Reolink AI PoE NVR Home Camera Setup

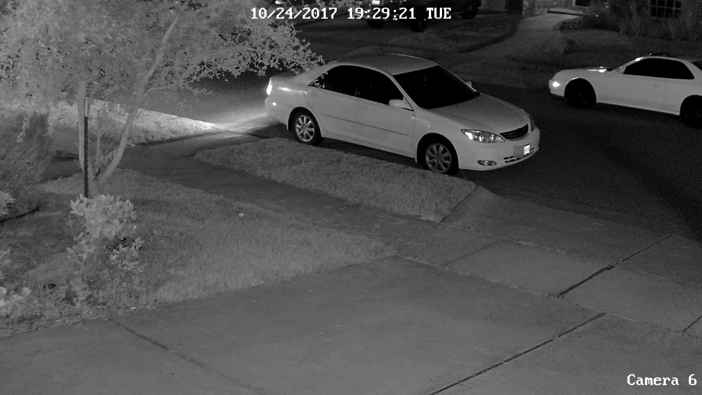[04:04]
And I was able to read plates in daytime and also at night and with the infrared LEDs on. I wasn't able to do this when I upgraded to the Swan 4K and even with the Reolink 4K PoE cameras.
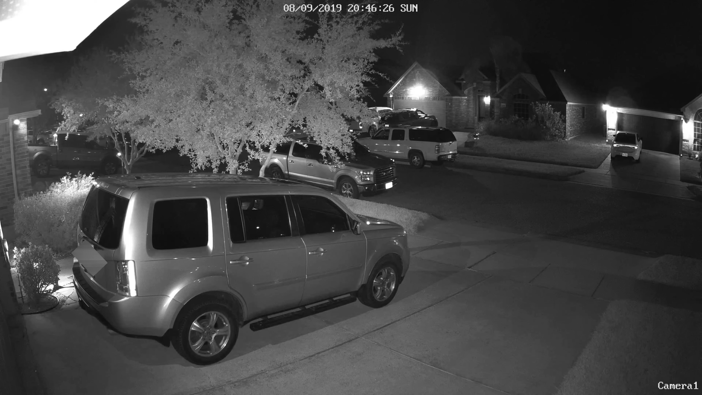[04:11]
The infrared LEDs were just too bright that I got too much of a reflection. But with the narrow 67 degrees field of view of the 12
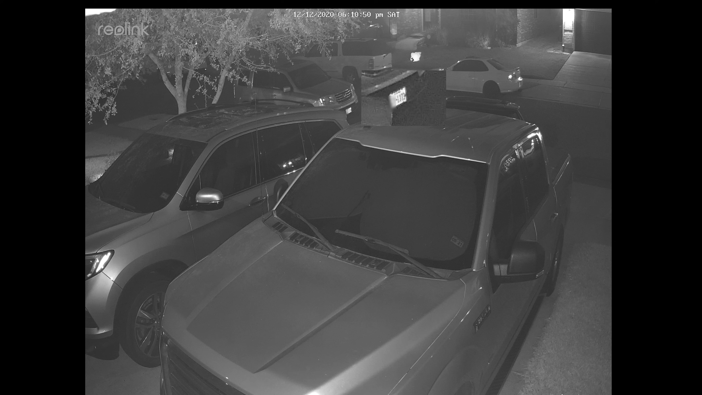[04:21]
megapixel version and also the dispersed infrared LEDs, it is able to read plates up to 50 feet in an angle and at night. Now, if the plates are directly in front of the camera, you will still get the infrared glare.
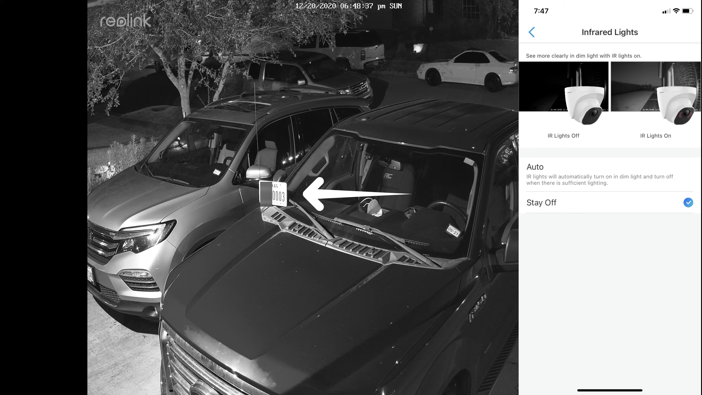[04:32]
But in my setup, I turned off the infrared LEDs because I have my ring floodlight turning on at night when it senses motion.
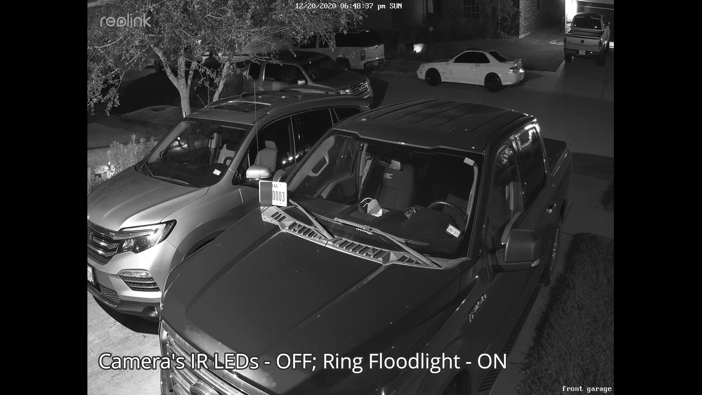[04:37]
And when it is off, its infrared LEDs is enough to light up the area.
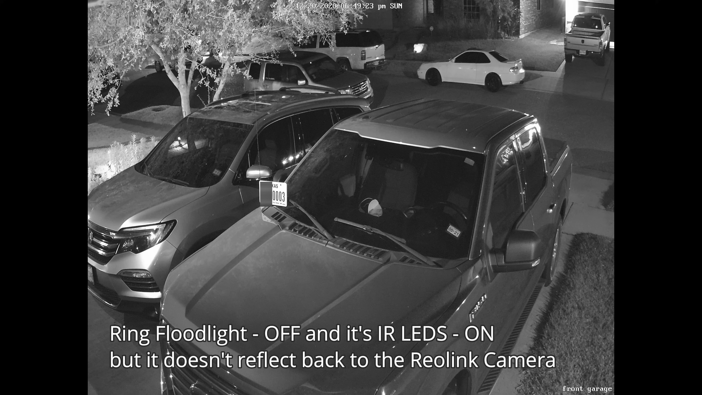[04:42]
So I can see clearly the license plates if any cars will try to drive in the driveway just by the lights from the floodlights and the camera in black and white mode.